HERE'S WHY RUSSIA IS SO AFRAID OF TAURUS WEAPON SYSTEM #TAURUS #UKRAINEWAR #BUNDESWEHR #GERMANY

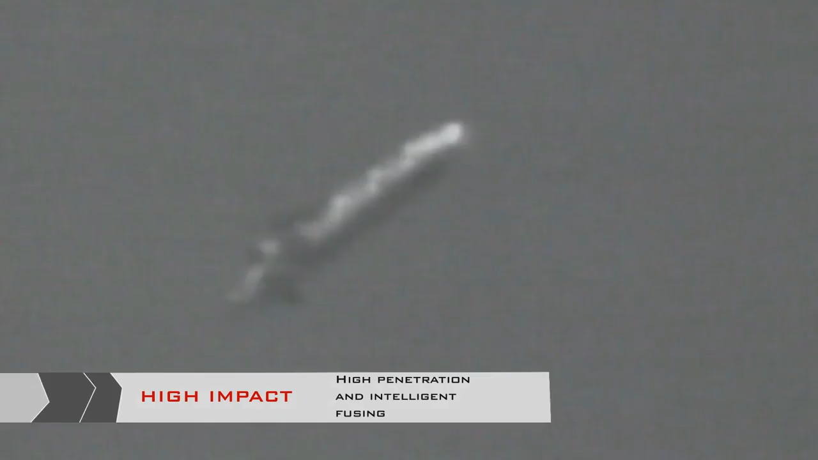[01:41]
The satellite-supported GPS is shielded against attempts to jam it.